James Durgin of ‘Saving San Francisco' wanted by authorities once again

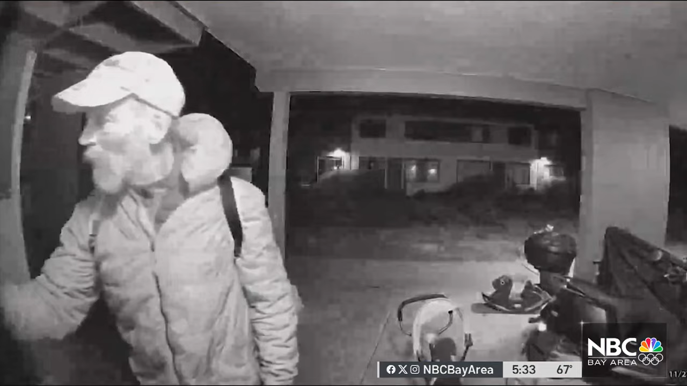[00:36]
It all stems from this surveillance video, when Durgan was recorded at about 4 in the morning last November, writing a cryptic message on the front door of a home in San Francisco's Presidio neighborhood.